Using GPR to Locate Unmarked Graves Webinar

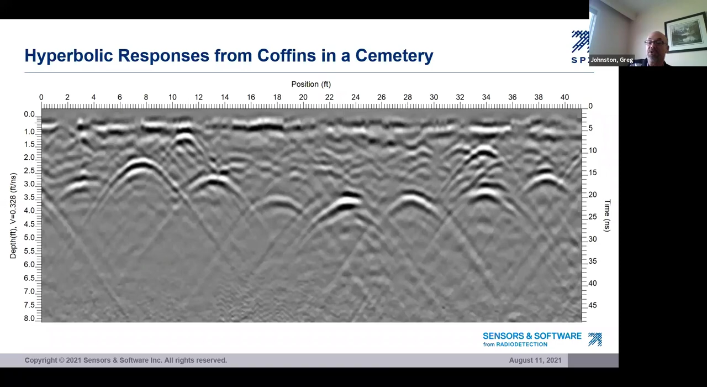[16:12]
although I can't tell you exactly what they are, perhaps urns or something like that. With a bit of velocity calibration, we can get a very good estimate of the depth to the top of each of these coffins. So this is what GPR data looks like.
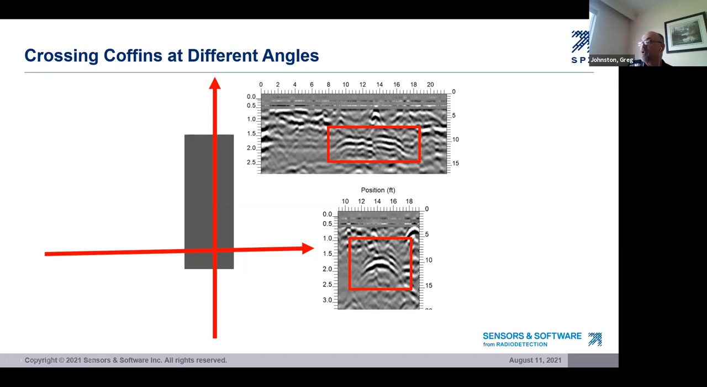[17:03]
Usually when we look at data from cemeteries, we tend to see the first type of response, the hyperbolic response. The reason is pretty simple if you look at the next slide. Headstones usually prevent data collection along the length of the coffin.
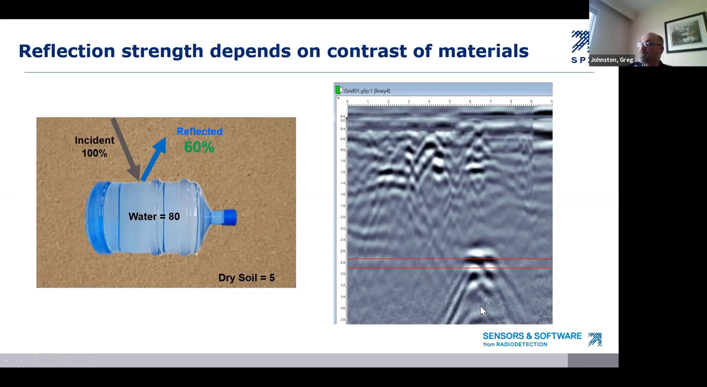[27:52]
And sure enough, it is. Here's an example of a buried water jug buried at a depth of about two and a half feet. And here's the GPR response. So a very strong reflection stands right out in the GPR data. Here's another example where one of my colleagues actually,
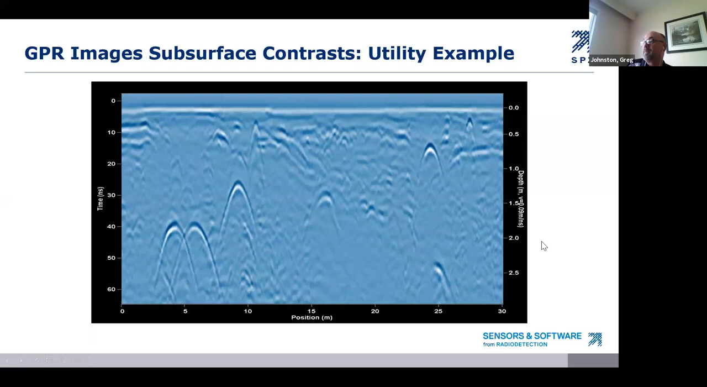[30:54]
So it doesn't mean we should ignore weak reflections. Depending on the situation, they may be from targets. They may be from targets that we're looking for. Okay, let's take this theory and apply it to controlled GPR data from a cemetery.
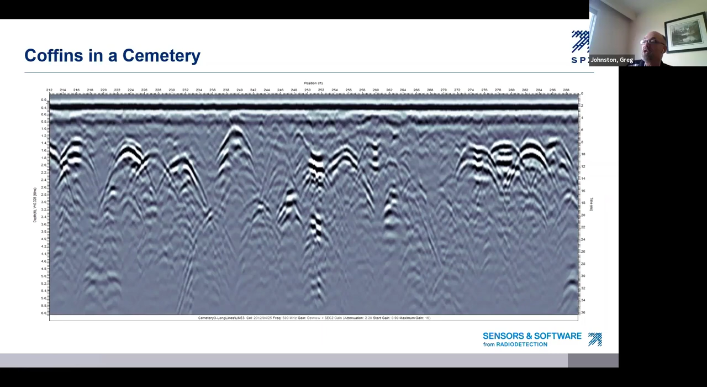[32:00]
This one's much weaker. If we look over here, there's three in a row, and the middle one looks much weaker. And so we are going to see those variations in the reflectivity of coffins.
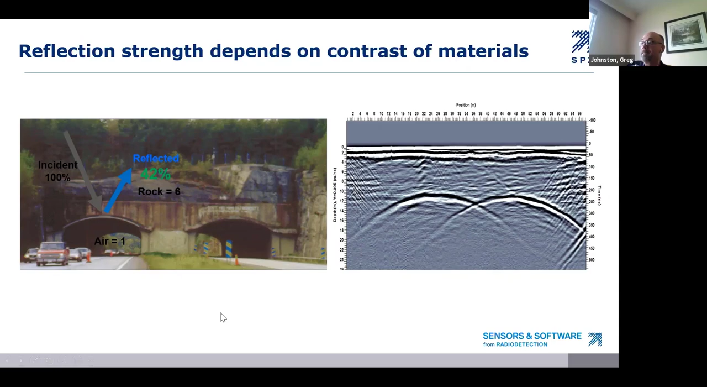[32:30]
Okay, here's the situation. A coffin contains air with a K of one.
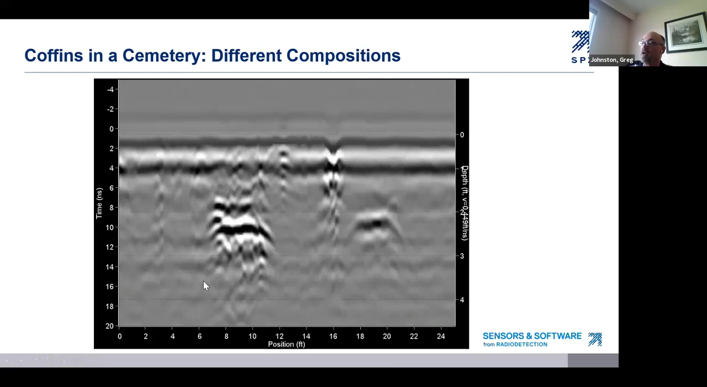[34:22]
Perhaps this is a lead-lined coffin and this is a regular wooden coffin. You know, certainly, I don't know in this particular case. It was collected in a graveyard, in a cemetery, and we don't know for sure. There was no information about the type of coffins.
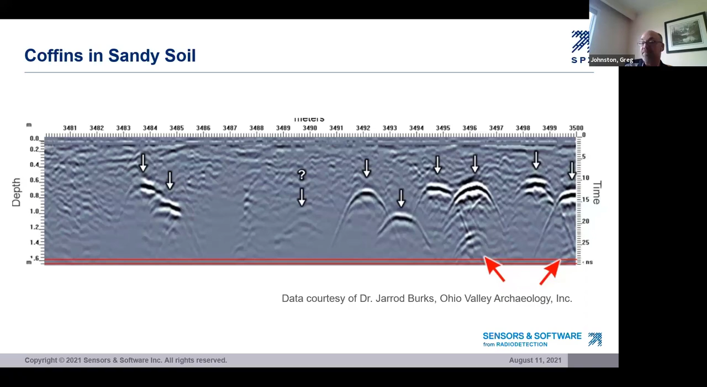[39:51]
finding coffins in a sandy soil is usually pretty easy. Finding coffins in a clay soil with GPR is more difficult, or simply put, sometimes impossible. Here's an image from a cemetery in Yorkton, Saskatchewan. The soil was not suitable for a signal to penetrate to the top of the coffins. So they are invisible to the GPR. This is not good news.
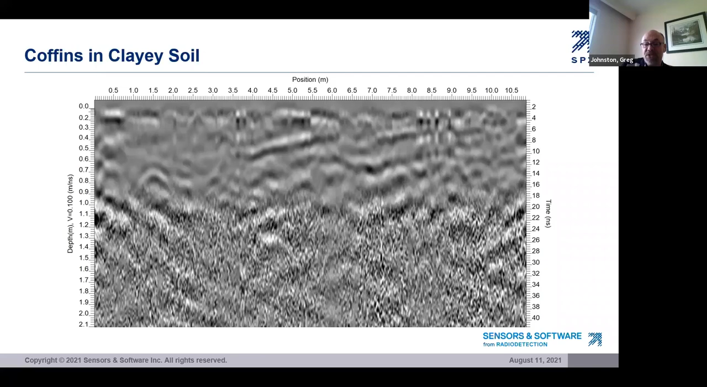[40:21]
But unfortunately, this is the reality of GPR at certain sites with certain soil conditions. So let's talk about other factors that get involved with detecting coffins and bodies.
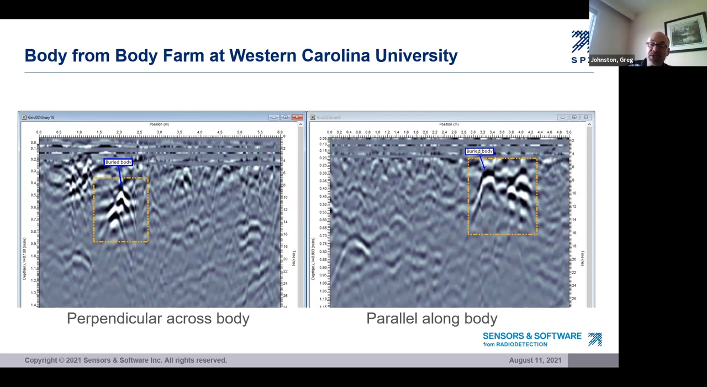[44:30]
Good examples of what we are saying and what the physics predicts. Strong GPR responses due to the large contrast between the body and the soil. Here's a simple graphic of what happens to a body over time.
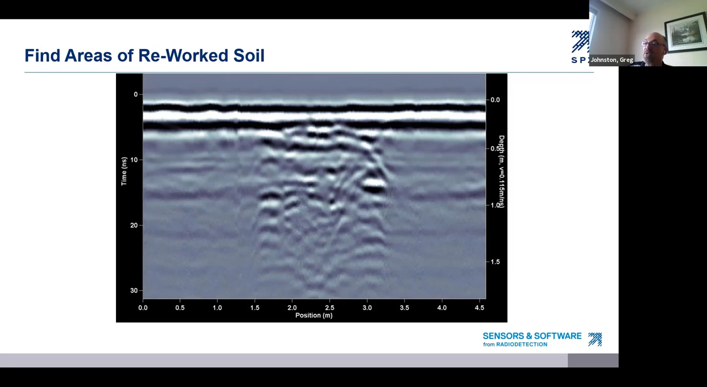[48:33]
Do a reconnaissance line that gives you kind of the background picture of the entire area so that when anomaly does appear, it's obvious. You can say, you know what, this response looks way different than anything else I've seen in this whole area. And that allows you to focus in on it. Here's an 80 meter long line collected over a number of holes that were dug and filled in. This was part of a police training exercise we did at the Ontario Police College years ago. What it shows is how prominently disturbed soil can be. This line is 80 meters long, almost the length of a football field.
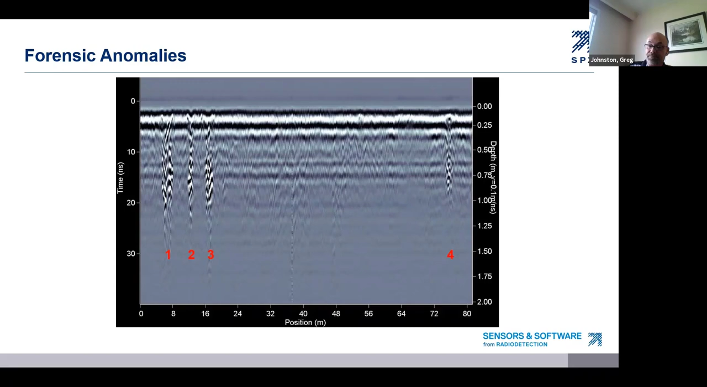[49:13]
But it doesn't take a lot of GPR training to know that if I'm looking for a buried object, there are four places here that I should investigate further. Here's another example from the body farm at Western Carolina University. Again, we are drawn to the body because the depth of the GPR responses from the disturbed soil is anomalous compared to the responses we see elsewhere in the survey area.